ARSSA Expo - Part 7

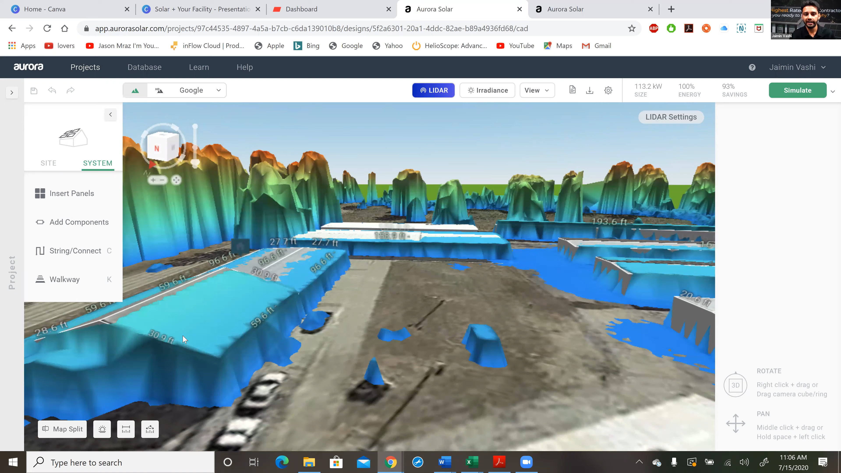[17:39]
As soon as you click on that data, if you notice closely, I'm able to pull up the height of your structure
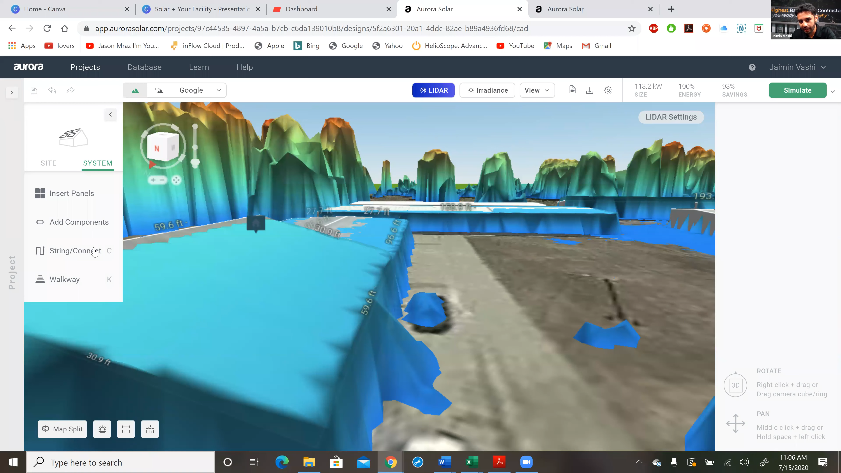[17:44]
as well as the slope and the round-around obstruction view that we have all the trees that are covering you.
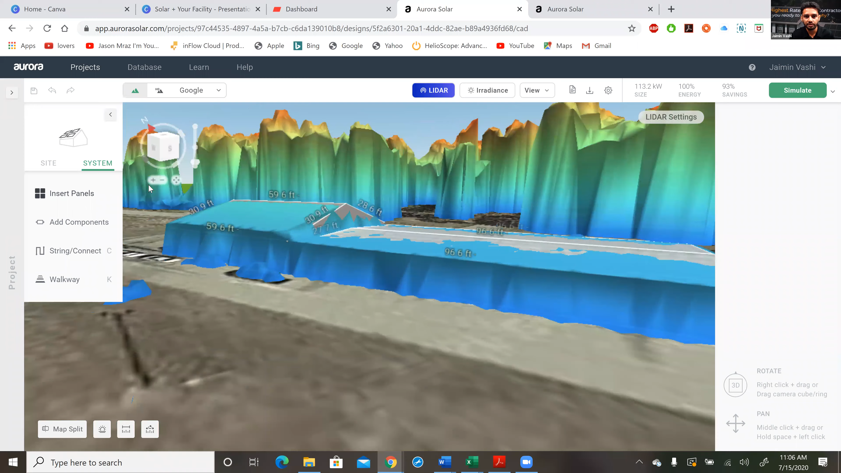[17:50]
The reason this is important is because without knowing the amount of sunlight your storage unit actually receives,